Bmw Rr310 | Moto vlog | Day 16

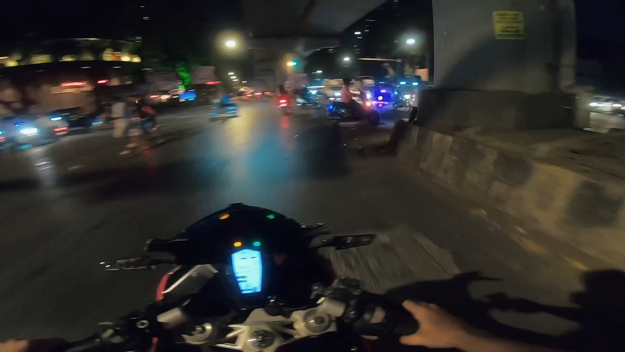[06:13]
वो भी बीचों बीच चल रहा है, साइड में भी नहीं चल रहा था भाई, मरना है क्या उसको? और अगर सिग्नल,